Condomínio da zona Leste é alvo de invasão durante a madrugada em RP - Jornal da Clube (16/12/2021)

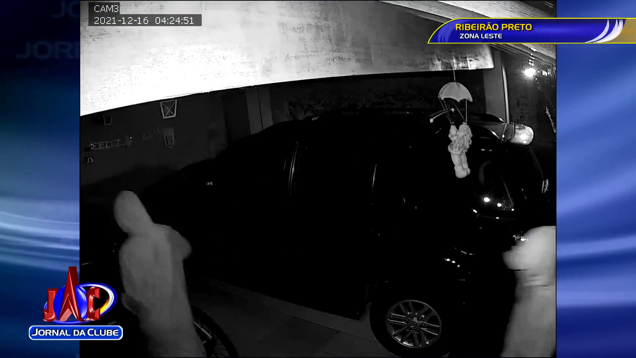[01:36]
A gente percebe que eles percorrem algumas dessas garagens e vão olhando uma por uma onde há bicicletas que eles possam fazer o furto.
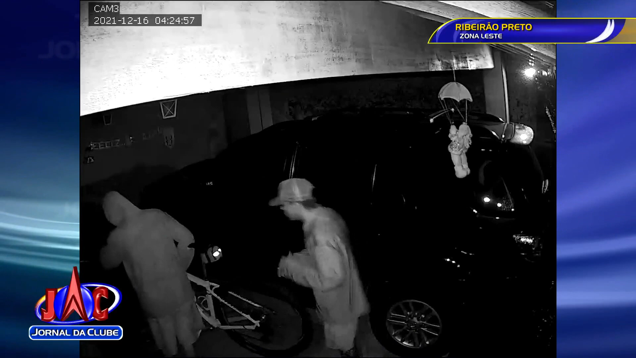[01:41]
E então, em alguns momentos, aparece o rosto de um deles, até de dois ou três deles. Isso tudo vai ser usado nas investigações
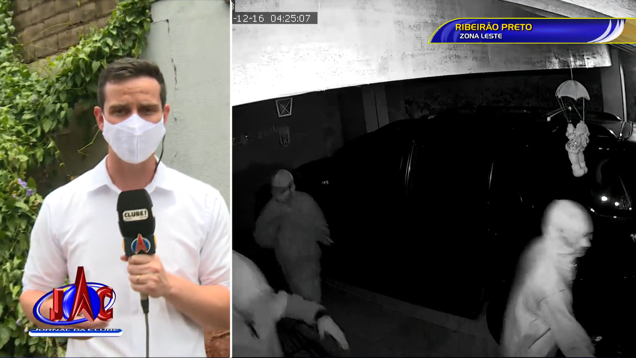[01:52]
porque eles foram identificados nessas imagens. Então a gente faz até o apelo, se você conhece algum desses criminosos, faça a denúncia pelo 181 da Polícia Civil ou pelo 190 da Polícia Militar.